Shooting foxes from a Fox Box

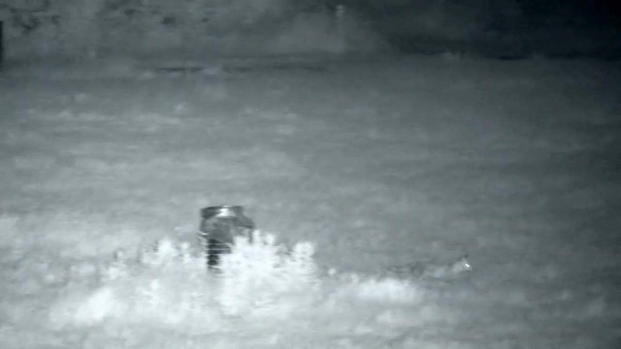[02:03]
He tracks him, waiting for his chance, managing the call.
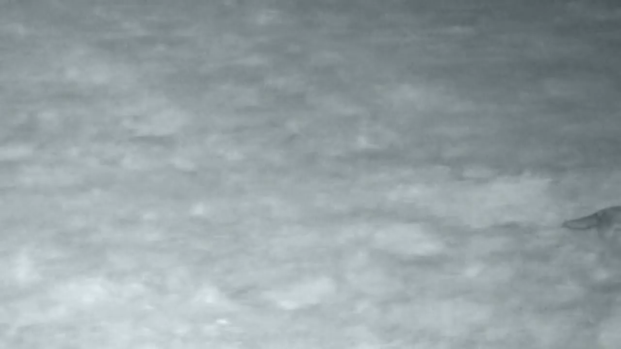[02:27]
It has come straight down the side.
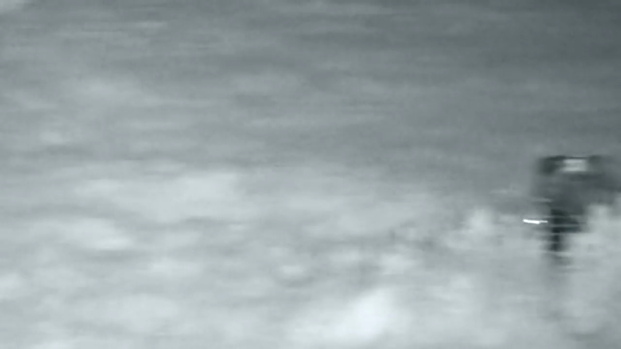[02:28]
It is always just to the left of that telegraph pole.
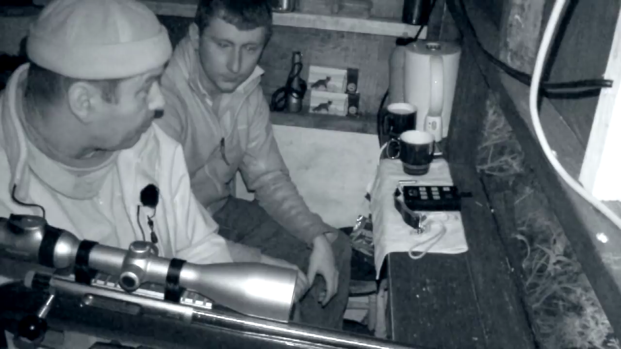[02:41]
And it always seems to be that before a long one comes directly there. We will give it five or ten minutes and we will call again to see if there is anything else holding back in that edge.
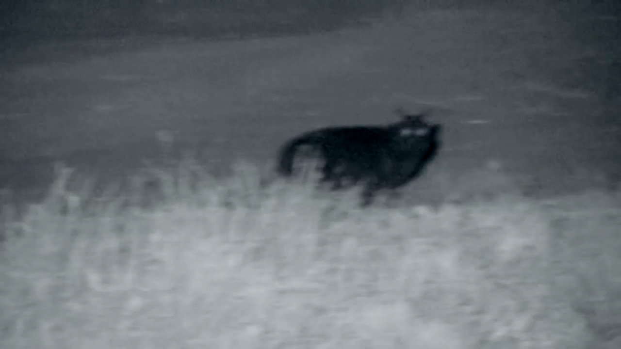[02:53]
For a couple of hours there is just a cat hunting around this farmyard.
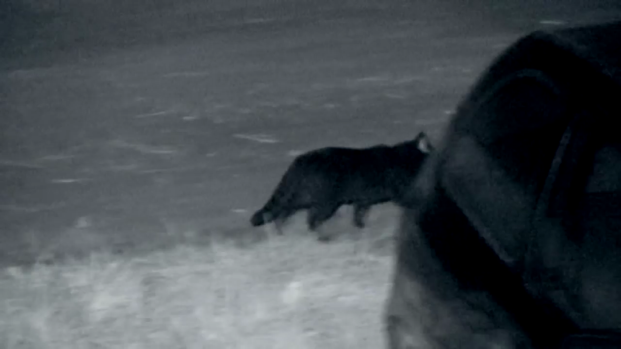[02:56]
Then another fox appears just as cameraman James returns from having a pee. Too much tea perhaps.
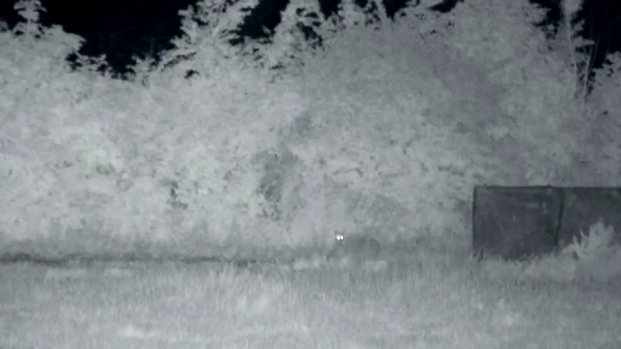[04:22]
We have had a bit of a wait for the second one but I was quite sure we might see a second one. I thought we might lose it but it stayed within range. It was still safe on the track there.
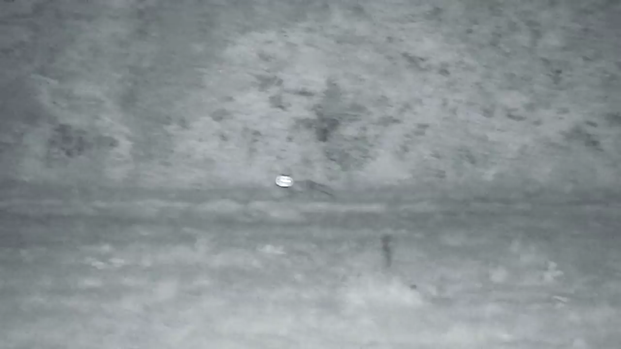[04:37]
I lit it up and sent the bullet and had a nice clean kill at about 110 yards on the track.